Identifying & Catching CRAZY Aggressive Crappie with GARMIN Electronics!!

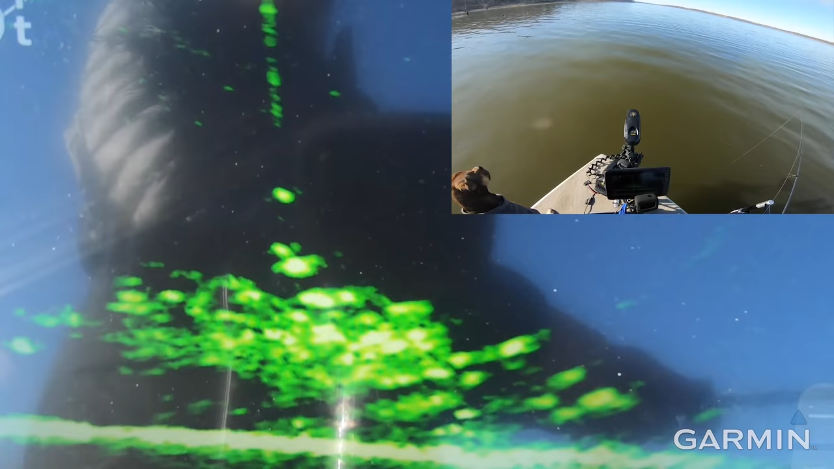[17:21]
look at that freaking racing and missed it he quit his smaller buddy wants it though and he's gonna have it
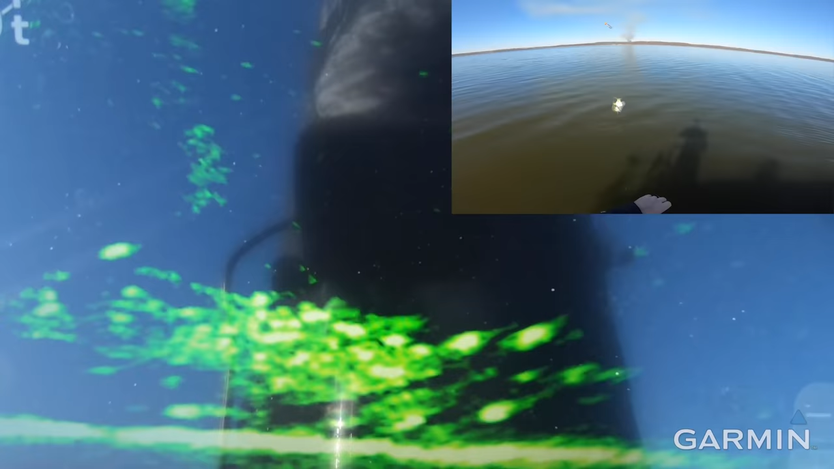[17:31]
always got to be the small one but that was a perfect example of uh how aggressive those fish are right now the fish swam from like six or seven feet away full speed
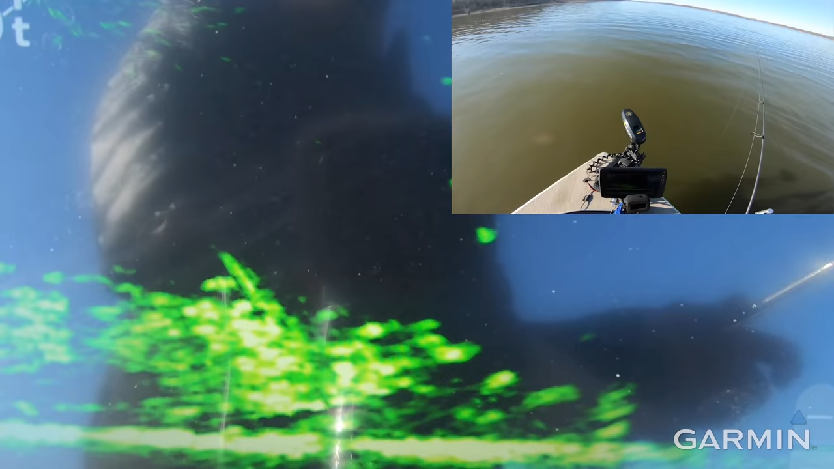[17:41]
to try and hit that bait and he did not commit oh that's a good one oh yeah oh it's a freaking white bass